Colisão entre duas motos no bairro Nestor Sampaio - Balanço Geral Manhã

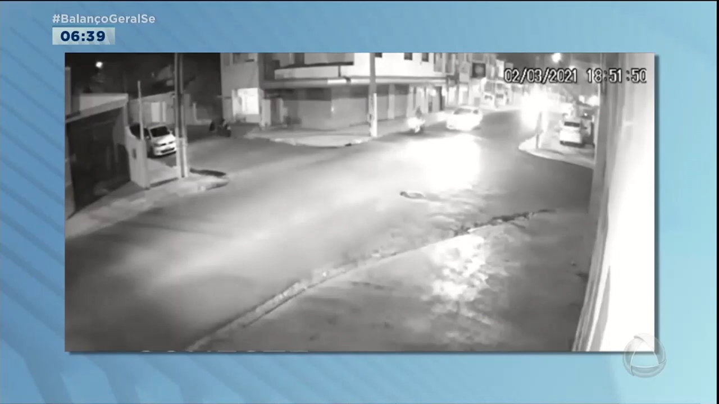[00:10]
Vejam a colisão entre duas motos neste cruzamento. Um dos veículos estava parado e quando o condutor pegou à esquerda, acabou colidindo com outro motociclista.
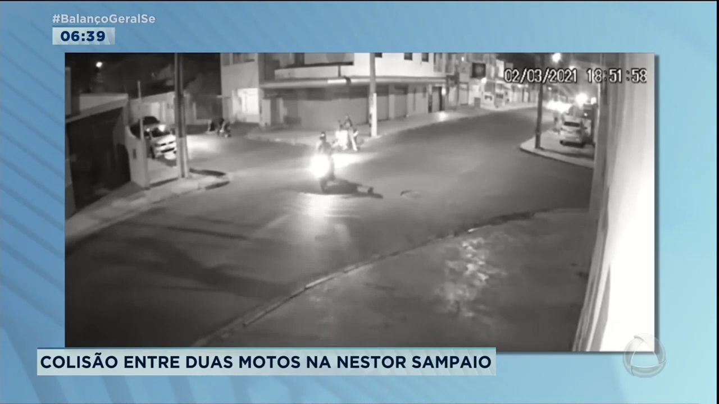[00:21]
A moto foi parar mais adiante. Por sorte, o homem só teve ferimentos leves. Saiu caminhando até a calçada de um condomínio vizinho. De acordo com informações de populares, o SAMU esteve no local para realizar atendimento. Um alerta. O trânsito na Nestor Sampaio é bastante movimentado nos horários de pico. Motoristas precisam redobrar a atenção.